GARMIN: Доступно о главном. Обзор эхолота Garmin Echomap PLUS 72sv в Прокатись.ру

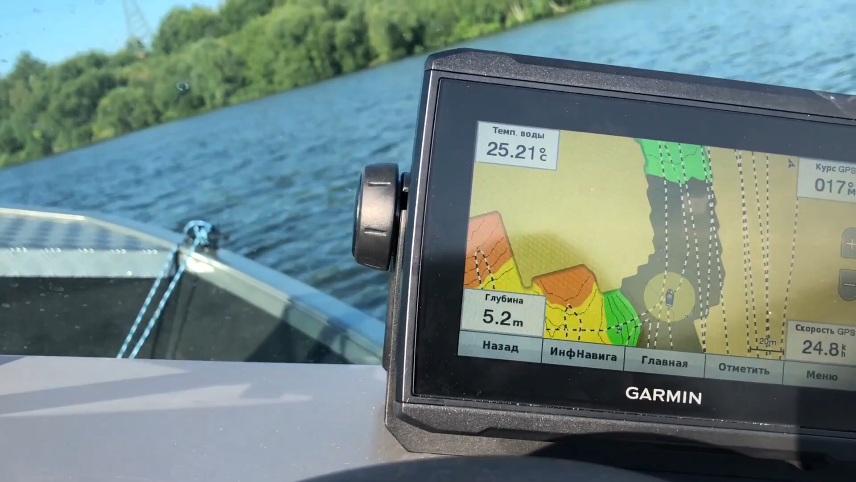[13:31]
On screen: depth 5.2 m, water 25.21°C
Можно совершить сейчас нам разворот еще один на 180 градусов. Совершаем его. Естественно, скорость теряется.
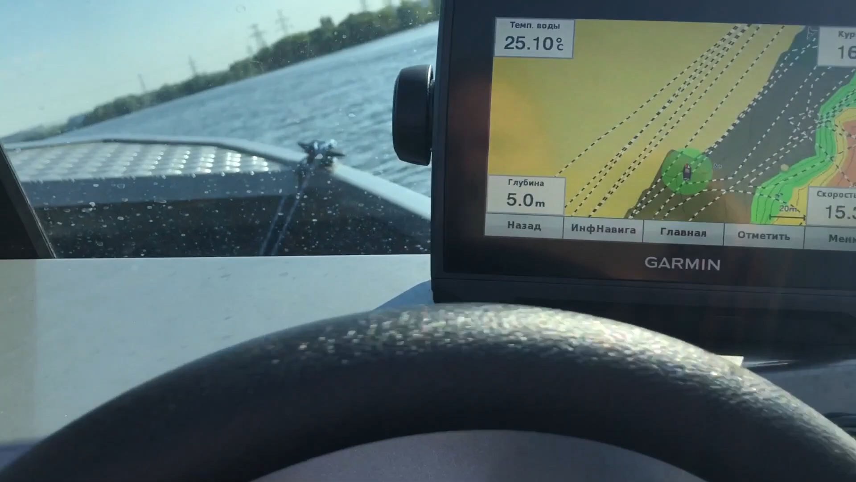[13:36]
On screen: depth 5.0 m, water 25.10°C
Так, погнали дальше. Вот опять желтенький у нас.
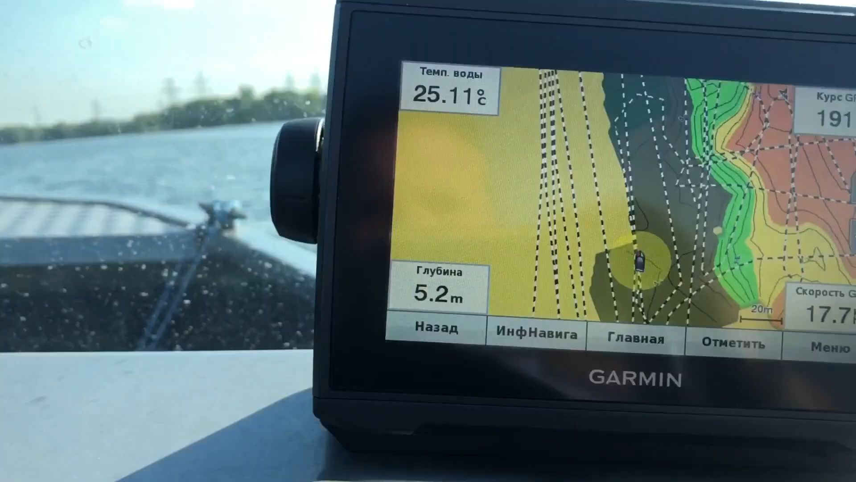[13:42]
On screen: depth 5.2 m, water 25.11°C
Здесь задача нам не отрисовать конкретно какую-то карту, которую мы уже могли отрисовать и ранее.
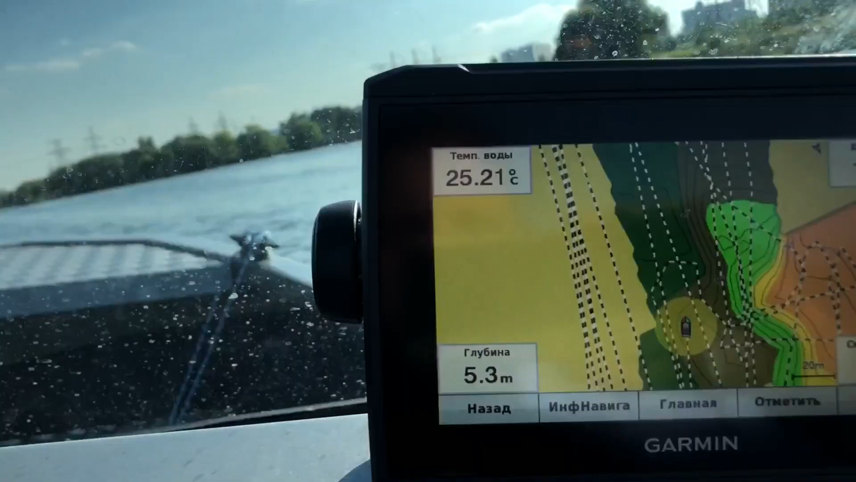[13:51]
On screen: depth 5.3 m, water 25.21°C
Здесь задача показать, насколько это интересно и насколько возможно. Так что происходит в итоге? Для чего вообще, в принципе, вот эти все цвета? Как они настраиваются?
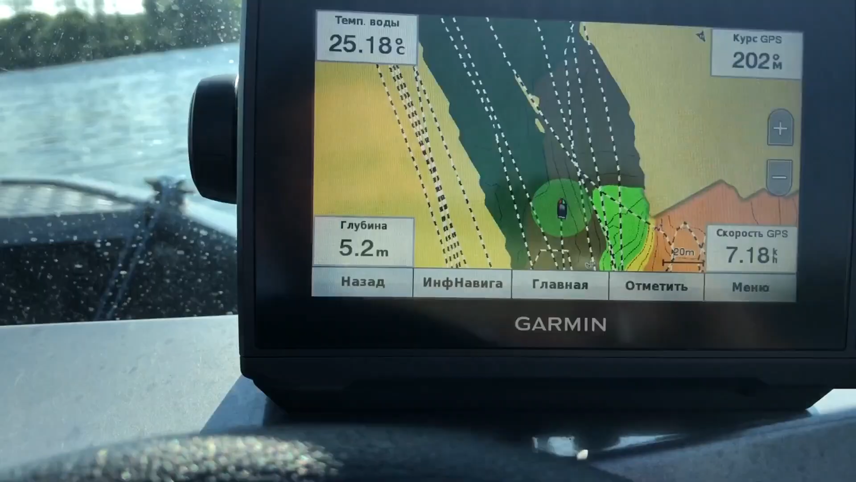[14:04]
On screen: depth 5.2 m, water 25.18°C, speed 7.18 km/h
Значит, вот мы, скажем так, отрисовали карту. Переключаемся на карту рыбалки.
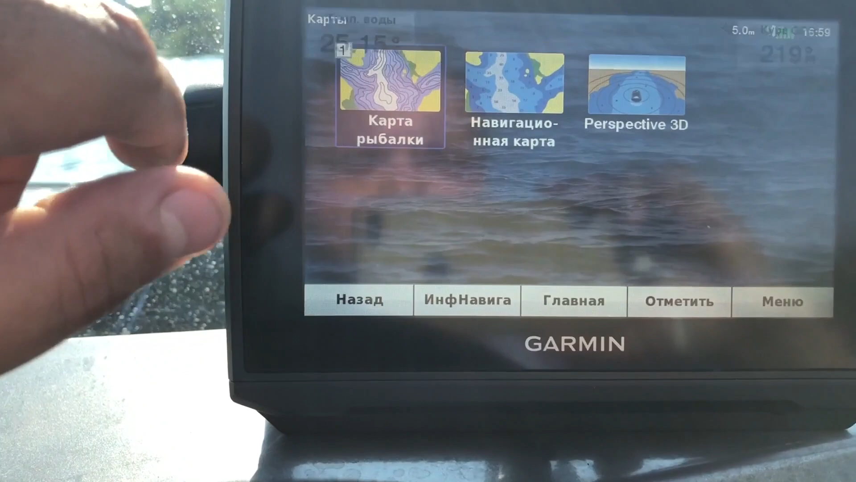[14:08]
Потом как раз мы находимся. Можем выключить отрисовку.
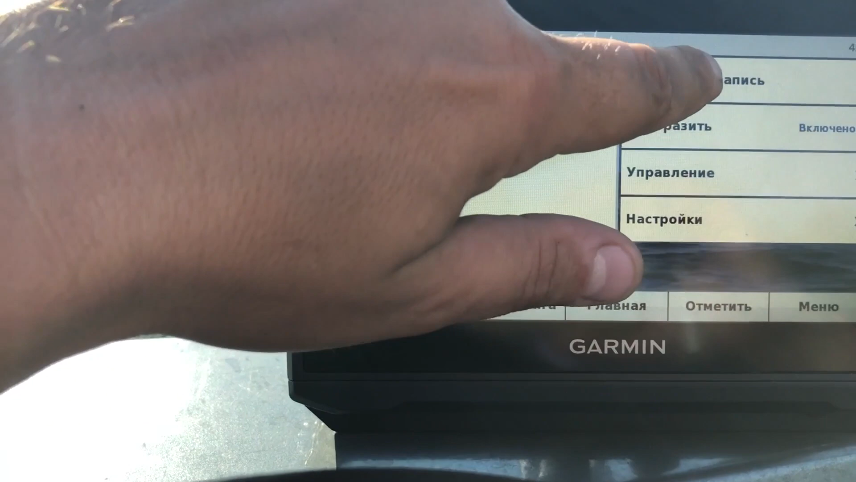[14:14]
Останавливаем запись. И мы находимся с вами на карте рыбалки как раз.
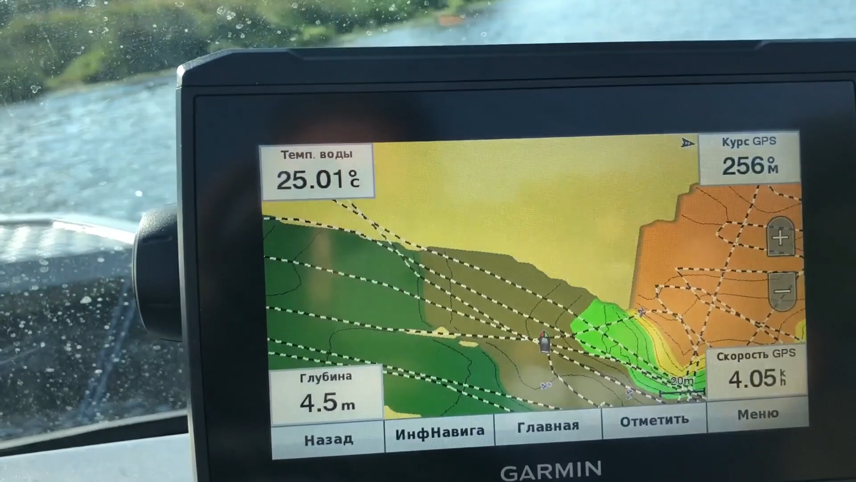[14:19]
On screen: depth 4.5 m, water 25.01°C, speed 4.05 km/h
Значит, что у нас здесь есть?
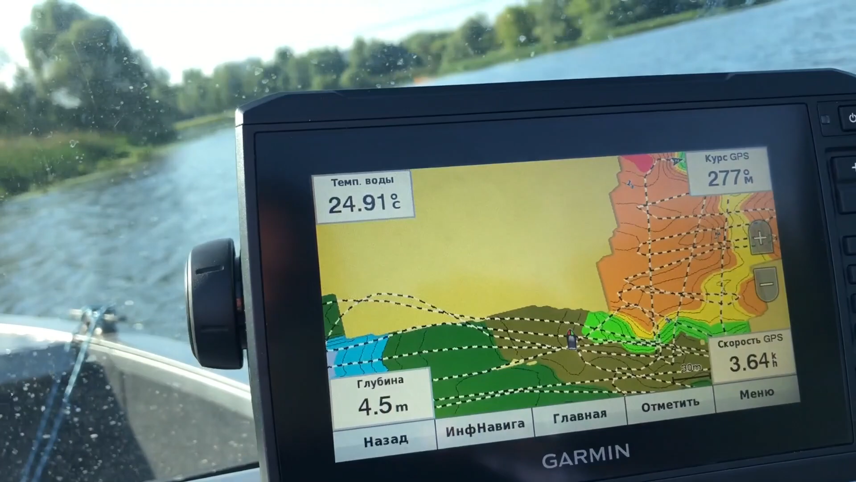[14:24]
On screen: depth 4.5 m, water 24.91°C
Пойдем потихонечку в то место, которое отрисовалось более или менее нормально в предыдущий раз.
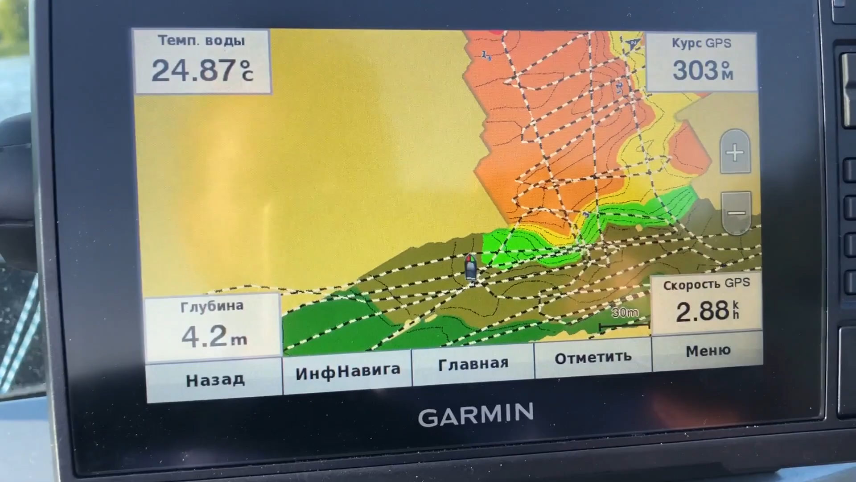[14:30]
On screen: depth 4.2 m, water 24.87°C, speed 2.88 km/h
Вот как раз видите, здесь зигзагообразные плюс прямые линии, пересекающие их. То есть, в общем-то, на 95% здесь отрисована площадь, вот эта вот водоема. Вот так вот.
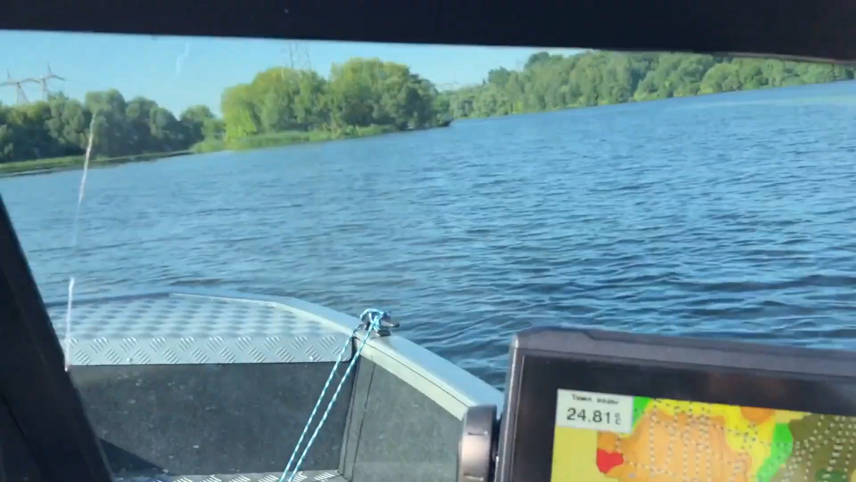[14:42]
Она отрисована хорошо. И на нее можно ориентироваться.
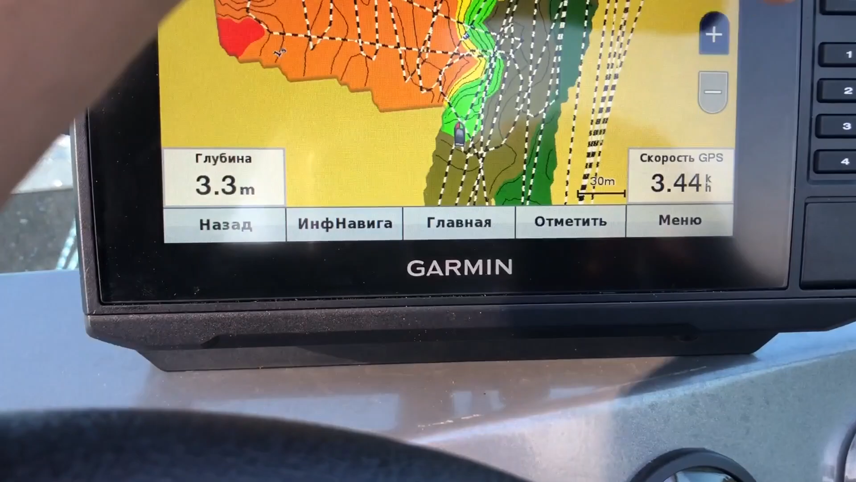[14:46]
On screen: depth 3.3 m
Значит, что показывает зеленый, желтый цвет и прочее? Это глубина. Переход глубин по изобатам.
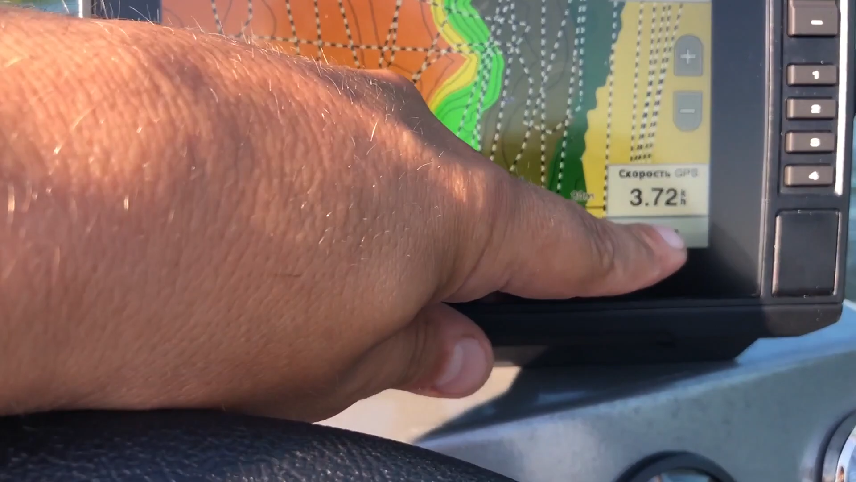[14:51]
Значит, здесь можно через меню настроить карты. Вид карты. И затенение диапазона глубин. Значит,